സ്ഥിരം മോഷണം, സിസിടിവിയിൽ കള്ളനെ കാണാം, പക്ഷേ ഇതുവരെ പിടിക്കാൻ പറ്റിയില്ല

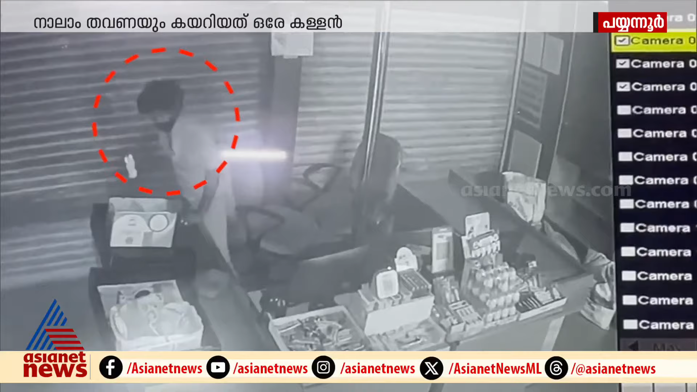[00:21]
ഇതാണ് ആ കള്ളൻ. പയ്യന്നൂർ നഗരത്തിലെ സൂപ്പർ മാർക്കറ്റിൽ ഇതുവരെ 4 തവണ മോഷ്ടിക്കാൻ കയറിയ കക്ഷി ബുധനാഴ്ചയാണ് അവസാനം കയറിയത്. കെട്ടിടത്തിന്റെ ഷീറ്റുകളും സീലിംഗും തകർത്ത് താഴെയിറങ്ങി. കൗണ്ടറിൽ നിന്ന് 25,000 രൂപ കവർന്നു.
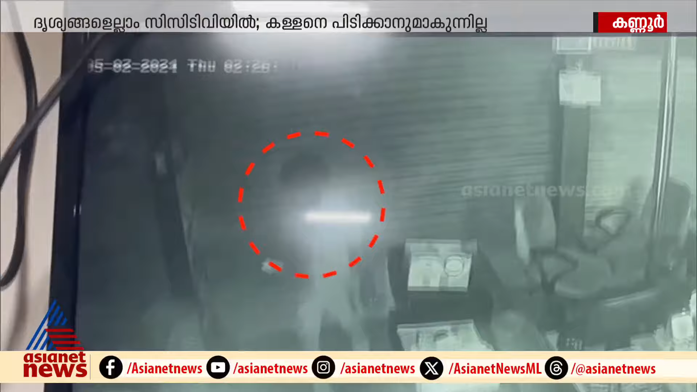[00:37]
പിന്നെ പ്രിയം പെർഫ്യൂമുകളും ഷാംപു ഐറ്റങ്ങളും 1,000,000 രൂപയുടെ പെർഫ്യൂമുകളും മോഷ്ടിച്ചു.